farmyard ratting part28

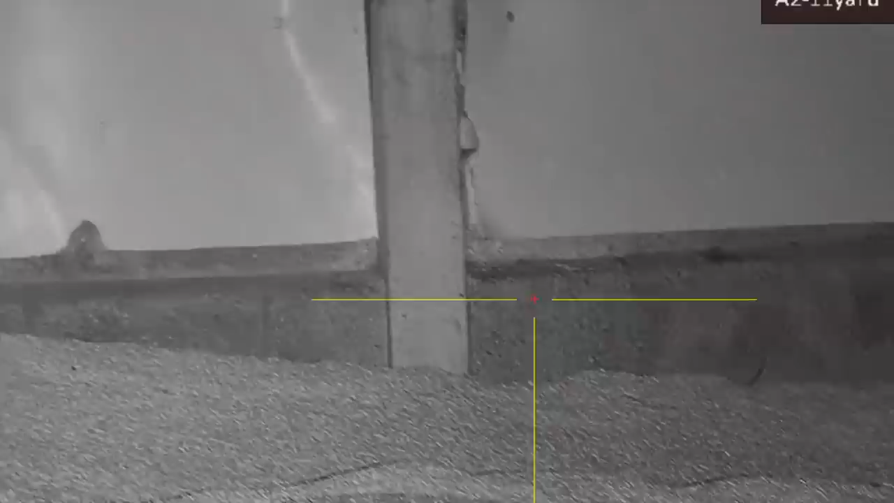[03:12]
Get up there. Went right through it, didn't it?
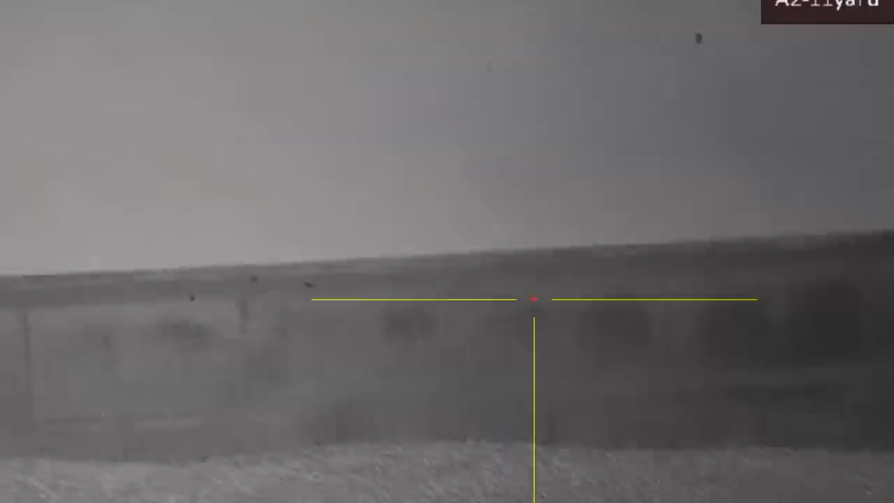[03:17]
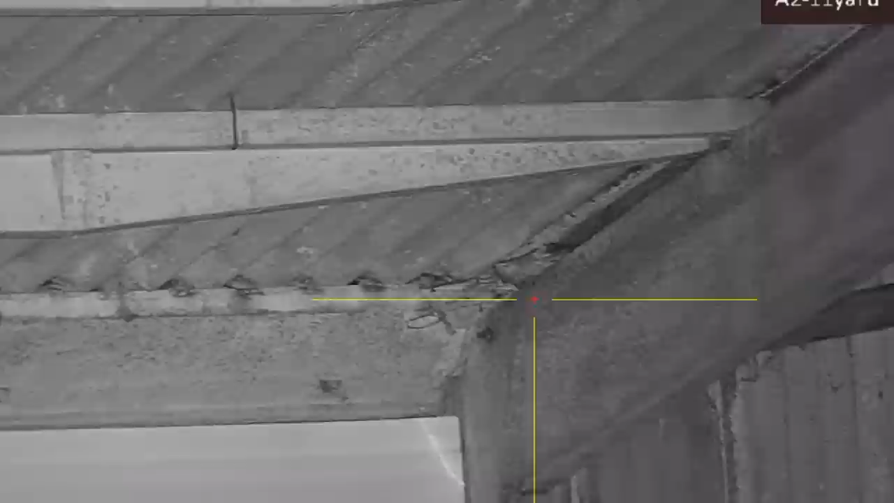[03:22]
Get up there, little boy. Big cunt, that.
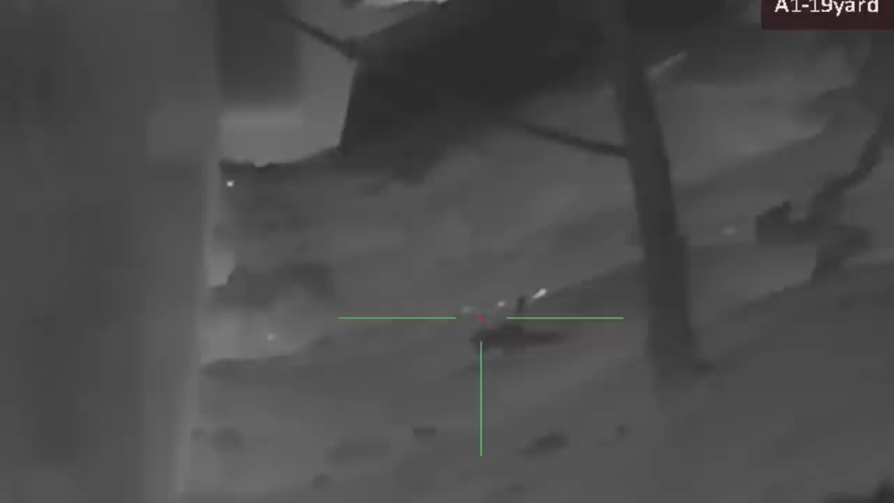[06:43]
TH35PC I'm using tonight as well.
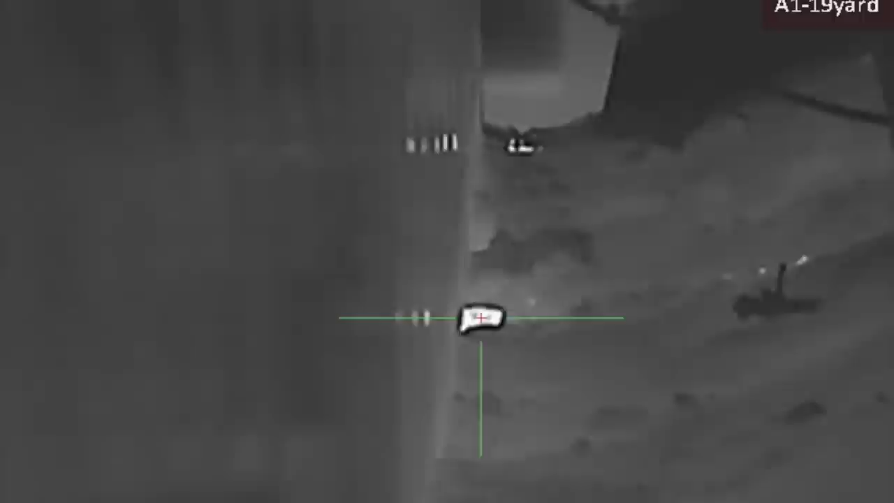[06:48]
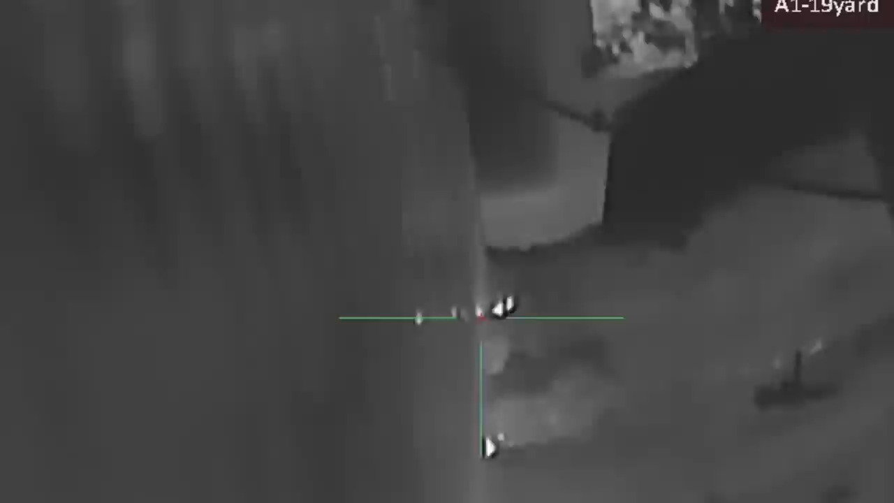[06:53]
It's a little bit difficult to use
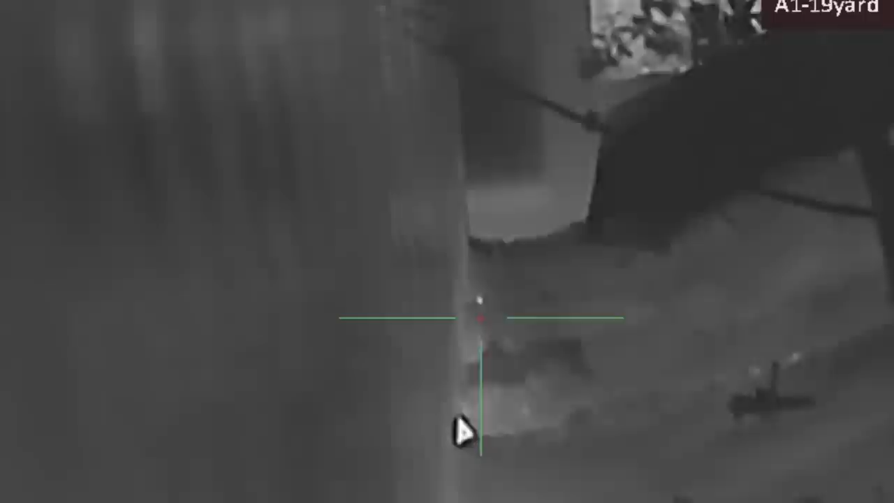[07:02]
because there's no sound on these units. You've got to record the sound through your phone. So trying to hold the phone, record and shoot at the same time is a little bit difficult.
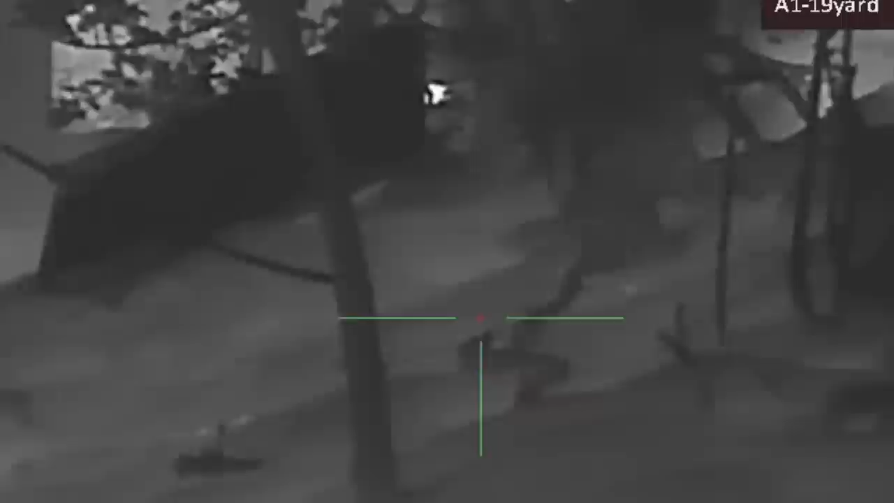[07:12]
Because I'm on my own tonight, so... But I've managed a few.